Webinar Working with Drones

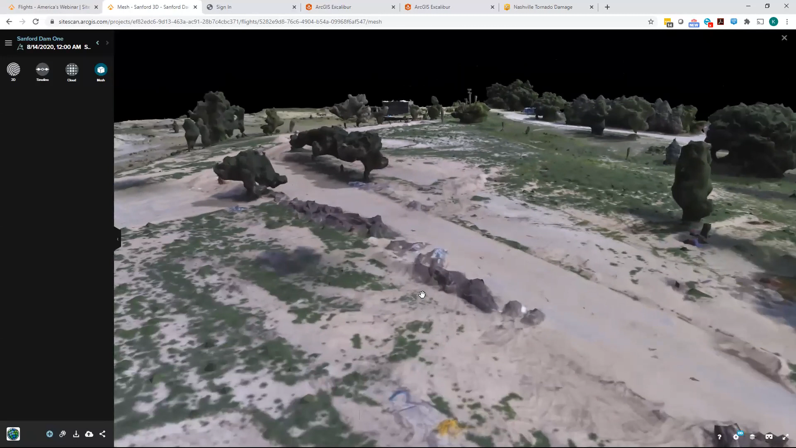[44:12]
and so in this 3D image, you can see a lot of the, uh, a lot of the debris piles that have been collected here.
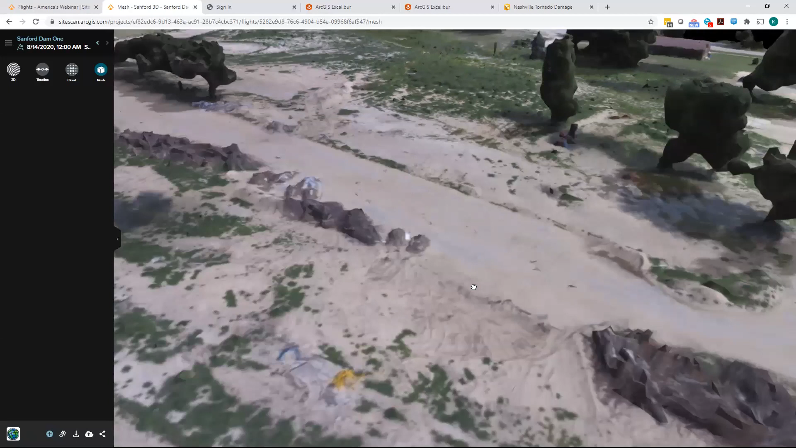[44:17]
Um, so you can visualize that.
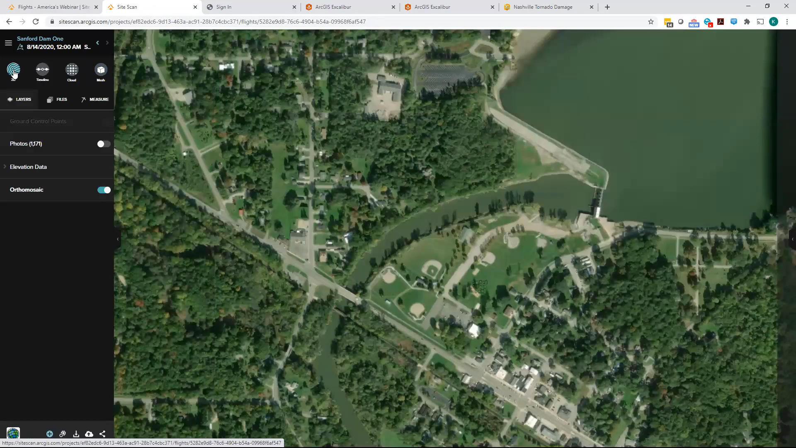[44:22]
Um, if we go back into 2D though, um, again, because site scan processed all of this elevation data, the different elevation models here,
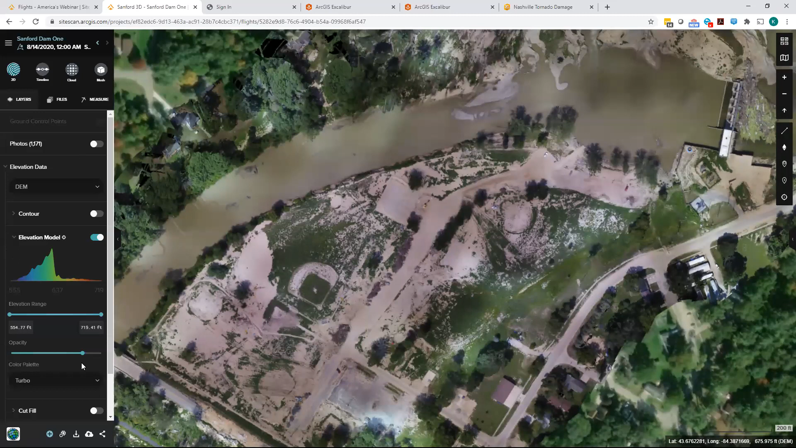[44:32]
um, what we're able to do. And you can see it, you can see some of the outlines of some of these debris piles,
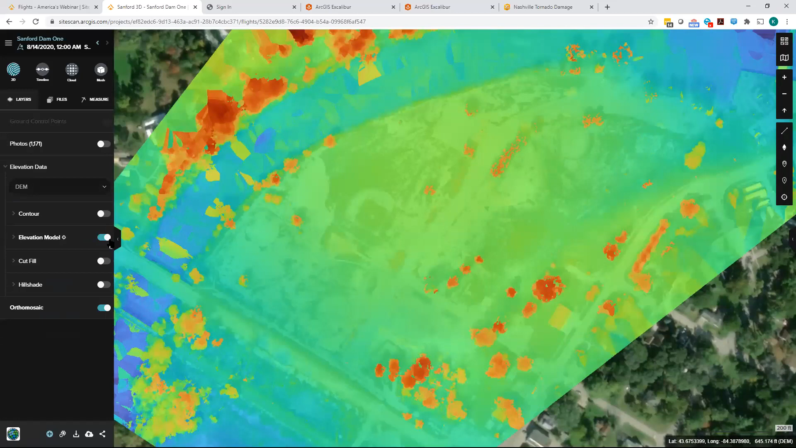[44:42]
actually, um, the higher volume content.
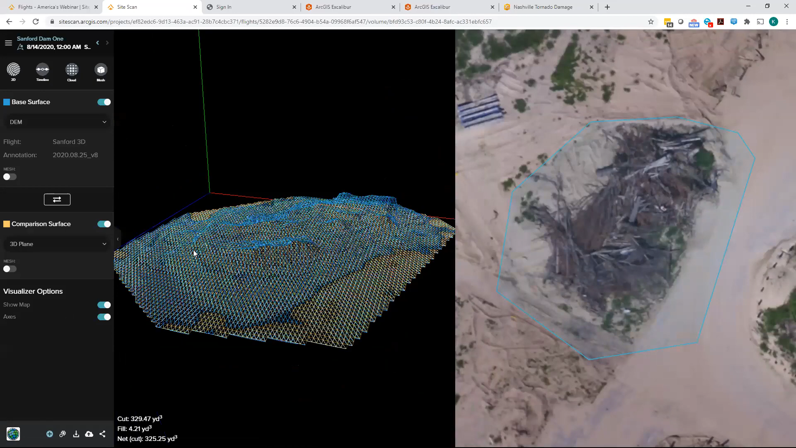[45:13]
So very helpful tools for, for these types of workflows right here in, uh, right here in site scan.